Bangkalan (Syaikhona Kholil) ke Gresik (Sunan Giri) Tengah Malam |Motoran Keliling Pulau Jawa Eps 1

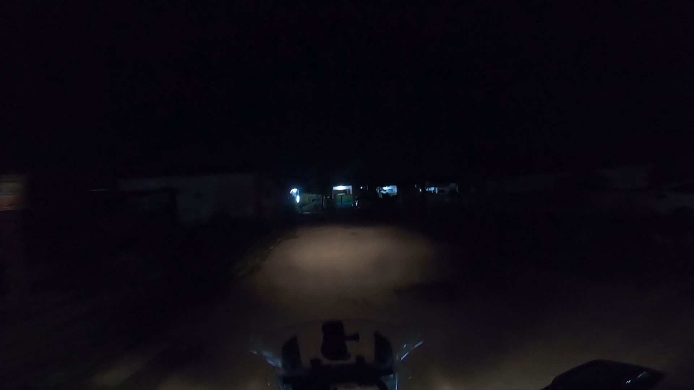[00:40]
biar enggak ganti salin celana nanti habis itu kita lanjut ke Sunan Ampel nah
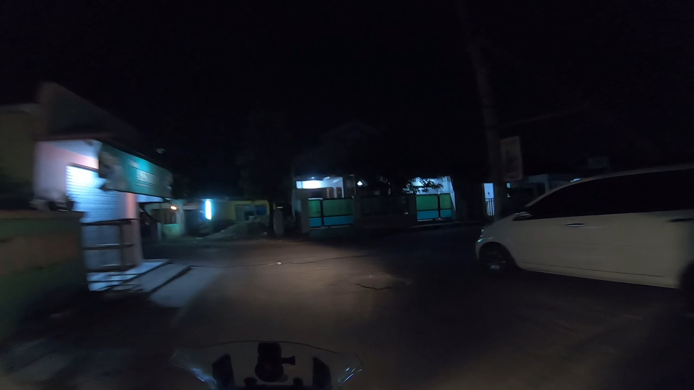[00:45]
oke kita otw teman ini sepi banget ya sekarang sudah memasuki kawasan sekitar ini jengkepuan ya atau mungkin kemayiran teman atau demangan teman ya nanti kita akan melewati Melaja dan ini bertepatan sama malam Jumat jadi biasanya banyak santri-santri dari pondok pondok kaya
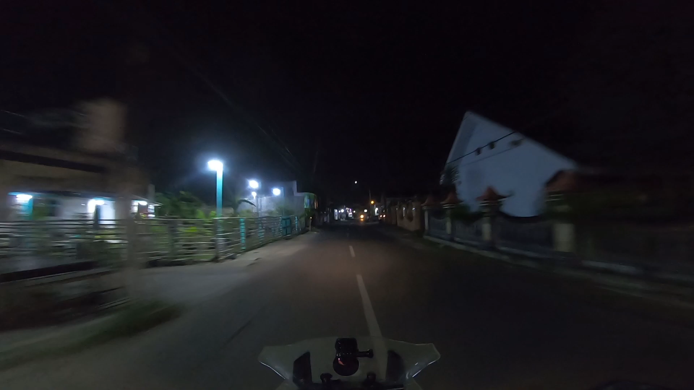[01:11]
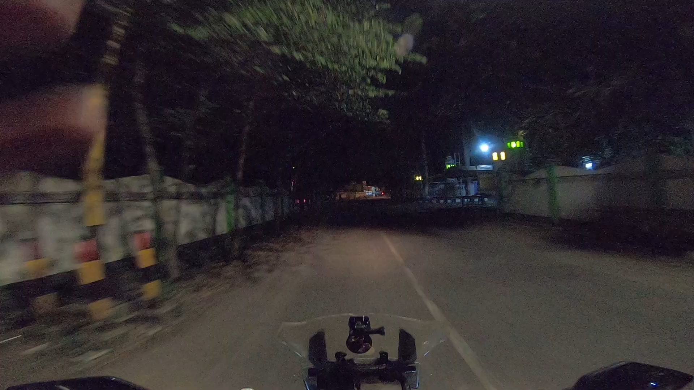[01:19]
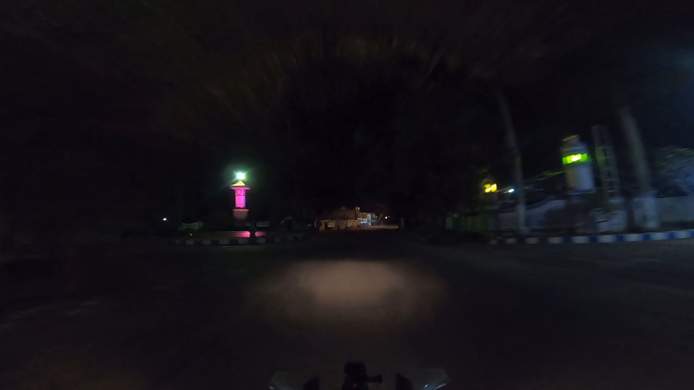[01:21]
dan melajah sepi banget dulu tempat sini memang terkenal angker ya ini gelap saya pakai lampu sorot ini makam-makam semua teman ya makam umum komplek mulai-mulai dari sana timur sampai sini dan ini kita mau menuju ke makam baholilnya termenya sedikit
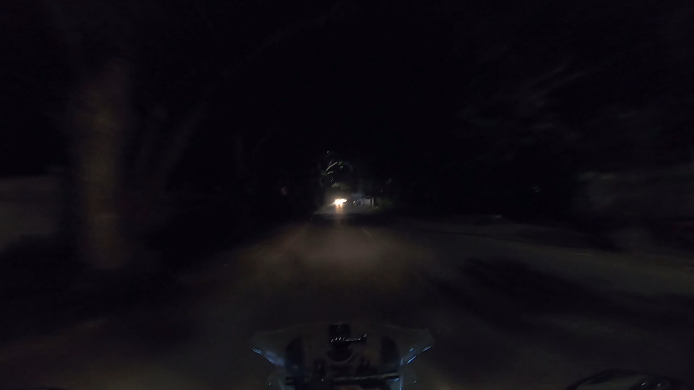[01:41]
lagi kita mau sampai ini ini ada beberapa santri yang yang sudah otw pulang kita langsung ke parkiran yang dalam aja Hai nah jadi kita nggak parkir di sebelah utara jadi kita parkir di selesatan ya tahu langsung dari masjidnya nih banyak sekali
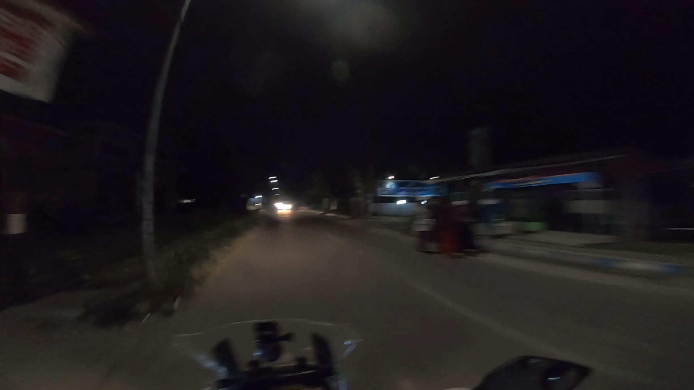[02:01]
santri-santri keluar teman-teman ya Hai oh ini ada juga naik motor biasanya banyak yang dari desa-desa itu keluar naik pickup rame-rame dari pondok-pondok di agak sedikit dipelosok teman-rame ya Nah ini dia Congkop masjidnya sudah kelihatan Oke yuk kita masuk teman-rame ini adalah wali yang pertama kita kunjungi di dalam rangkaian rame banget di
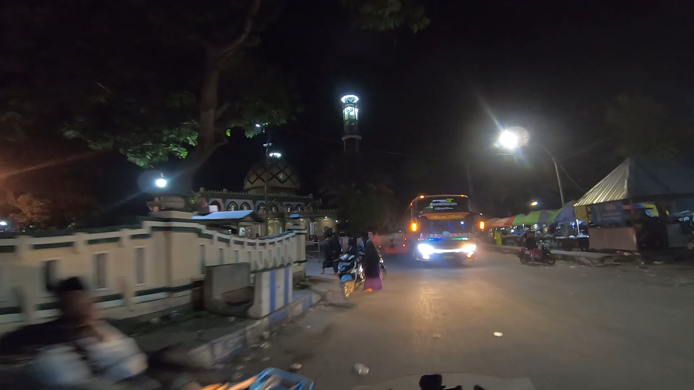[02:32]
kanan-rame memang memang malam Jumat sih ini besesnya dari wali Songo semua biasanya nah ini parkir
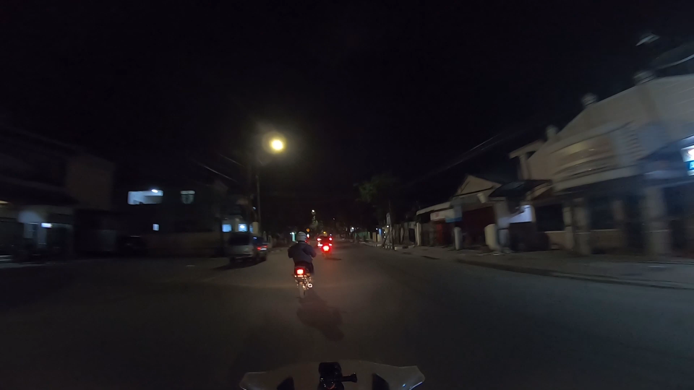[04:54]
ini kita sekarang lagi ada di demangan ya demangan ini ntar lagi mau ke alun-alun bangkalan kita bertiga iring-iringan begini motor
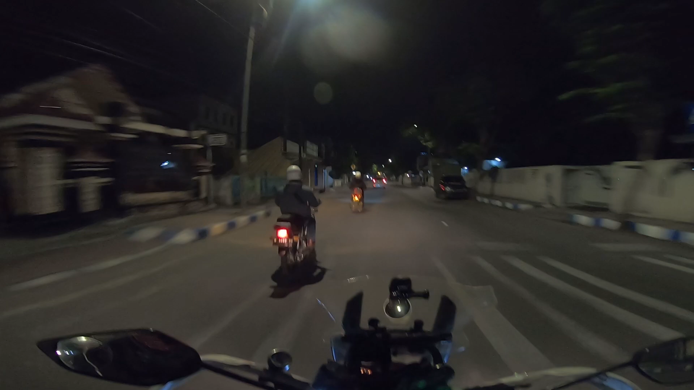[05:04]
tiga teman-teman ya ini alun-alun bangkalan sepi banget sekarang ini sudah jam setengah dua kurang seperempat teman-teman ya
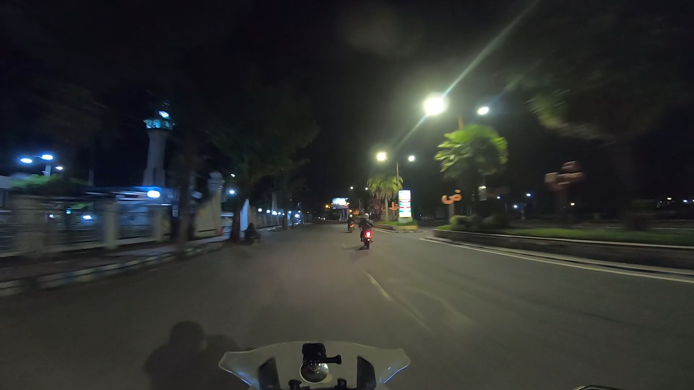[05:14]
saya mau langsung ke pom bensin kita lewat pecitan jadi kita bisa disini sementara nanti kita ketemunya di pom bensin Juno ya waduh tutup pom bensinnya ya usah tak
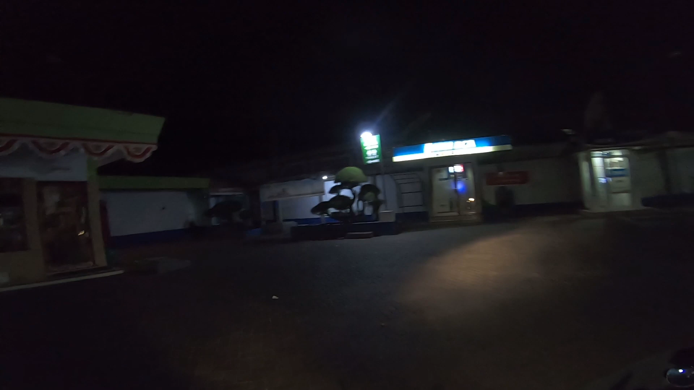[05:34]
KTM aja dulu sekalian wis waduh emang ditutup pom bensinnya
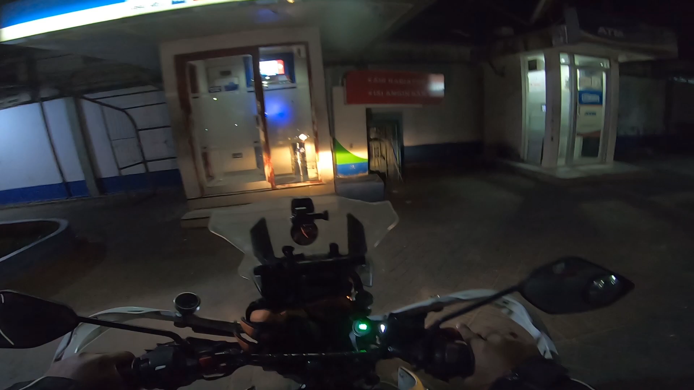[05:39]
nah sungai berarti di Surabaya ini ini kita sudah masuk jembatan Suramadu tadi sayang banget sepanjang Bypassnya itu enggak kerekam ke karena enggak tahu kameranya mati dan enggak mau hidup jadi saya ini terpaksa juga
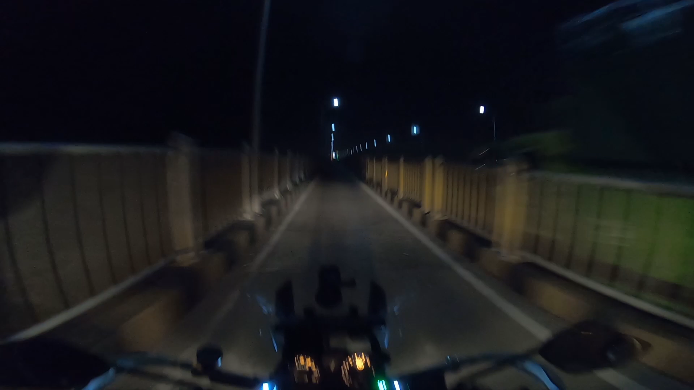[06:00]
harus berhenti tadi ya sebelum hidupin ini jadi jembatan Suramadu jam 2 lewat seperempat teman-teman ya sekarang ini sudah mau wah itu
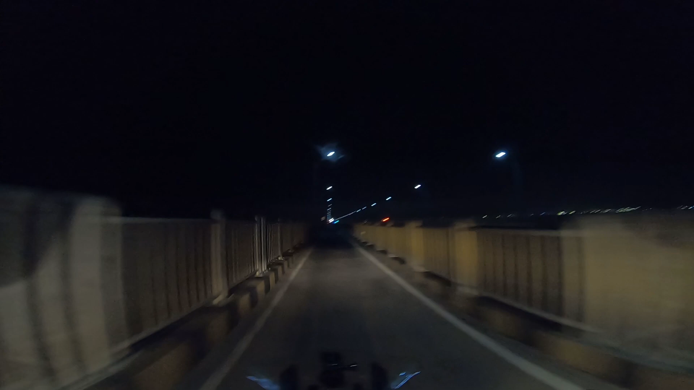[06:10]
terang-terang karena memang Surabaya ya tak pikir terangnya karena sudah rona matahari dari ufuk timur ternyata enggak itu masih gelap banget laut sebelah timurnya tadi kita di Bypass Suramadu jalannya rata-rata ngebut ya 100 km perjaman karena emang sepi nggak ada yang lewat cuma truk satu tok dan ya wis ini kita langsung ke Sena Nampil ya ini
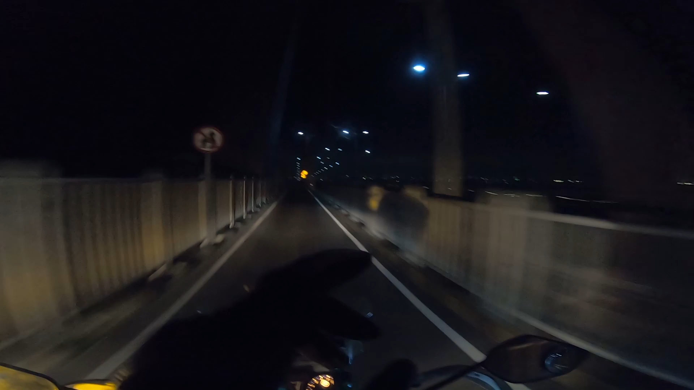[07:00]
Nah itu lampunya mati lampu pembatas jalan sementara yang terbuat dari lampu LED sama kone-kone itu kayak kerucut-kerucut di jalan raya itu mati termenya hati-hati yang mengalami hari lewat Suramadu itu emang mati atau emang cuman lampu mata kucing ya pantulan ya saya kurang tahu juga kata teman saya tuh LED lampu Hai tapi ini gak nyala cuman kayak kena pantulan aja tuh kayak mata kucing
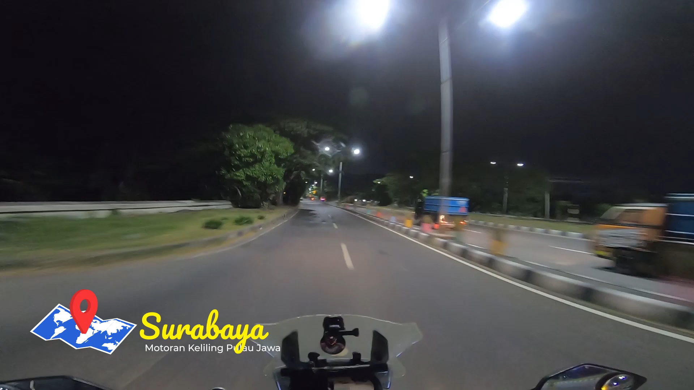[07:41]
dari Insya Allah keliling Pulau Jawanya saya start dari sini teman dari Surabaya Insya Allah ketemu ke Surabaya lagi yuk kita ambil kanan teman ini suasananya malem banget ini yang lewat cuman mobil-mobil atau kendaraan niaga semua
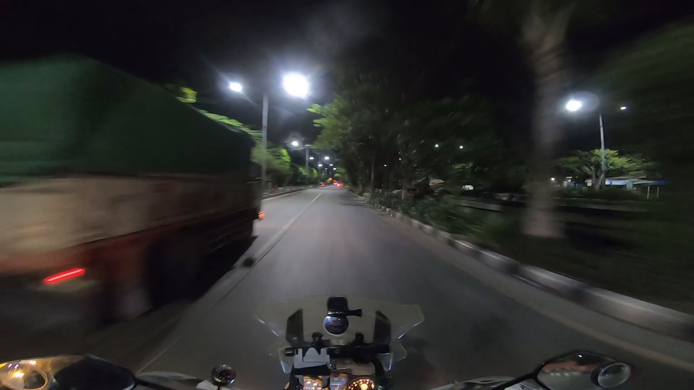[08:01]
ini suasana jalan Kenjeran supi banget ini malem-malem cuy serasa jadi raja jalanan padahal kalau pagi di sini ini macetnya minta ampun yang sebelah sananya itu kalau sore jam pulang kerja macetkan luar biasa hahaha ini kita selesai kayak jadi raja jalanan wu-hu
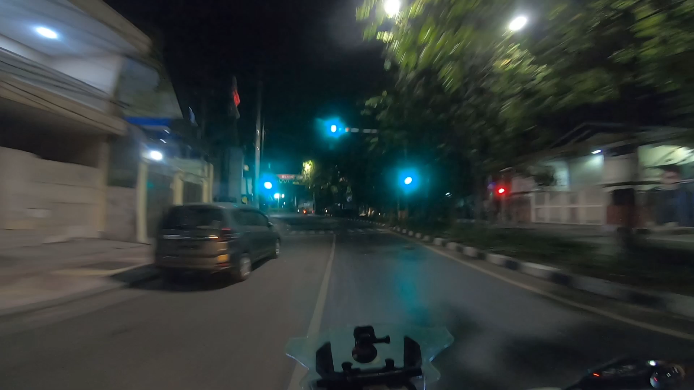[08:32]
Hai Oke kita sudah masuk ke kawasan wisata religi Sunan Ampel Surabaya ini kita masuk yang lewat jalan Mas Mansur atau Ampel Mansur katanya orang ya eh
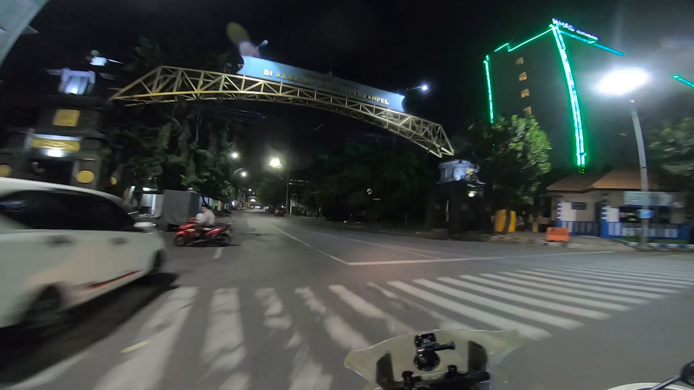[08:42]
iya dah Ampel Mansur Pompel Rahmat ya kayaknya Ampel Mansur deh ini deh saya lupa-lupa ingat teman-teman Oke saya masih agak lupa-lupa ingat cari gangnya
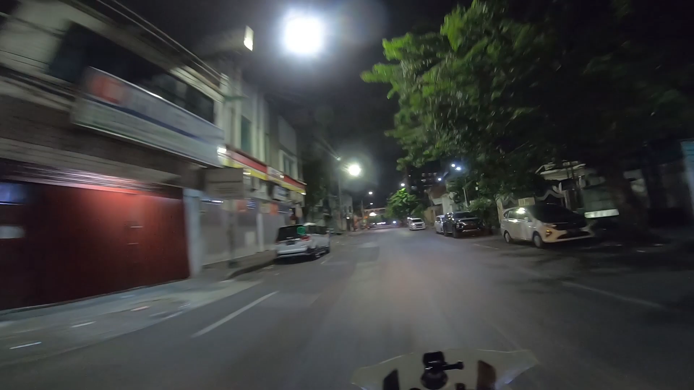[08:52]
ini yang sebelah mana bentar untuk masuk ke dalam Hai parkirannya ini Oke kita
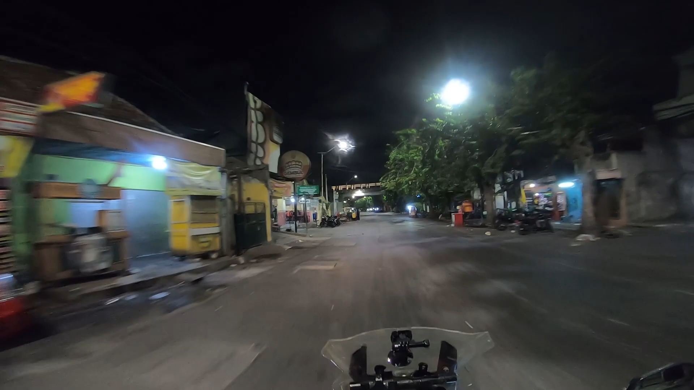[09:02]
masuk sini teman-teman ya jadi kita masuk parkir dalam teman-teman kalau yang ke Ampel Rahmatnya itu agak sedikit jalan kaki jauh
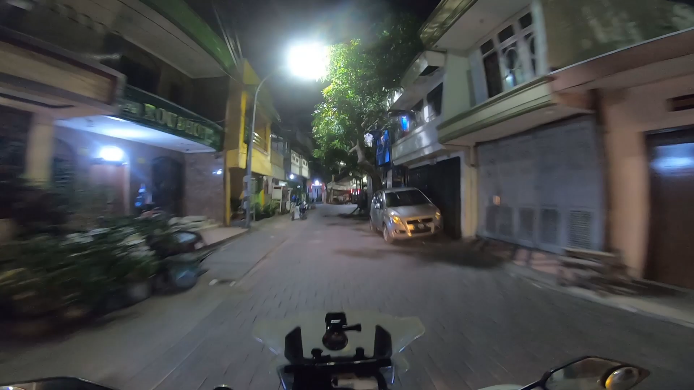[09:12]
nah nih enak jalan kakinya gak begitu jauh kok lewat sini teman-teman ya ini ada babak bubuk ini kalau Jumatan ya parkir mobil sini